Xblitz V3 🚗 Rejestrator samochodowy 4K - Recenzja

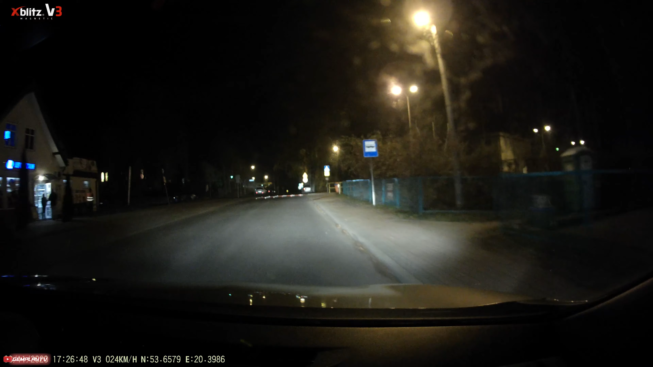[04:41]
Niemniej jednak i tak wydaje mi się, że czasami widać więcej niż my widzimy swoimi oczami. Tutaj w tej chwili nie ma znaczenia, czy kupicie Xblitza, czy konkurencyjny sprzęt za 2000. Nocą po prostu widać średnio, jak nie mamy dobrego oświetlenia.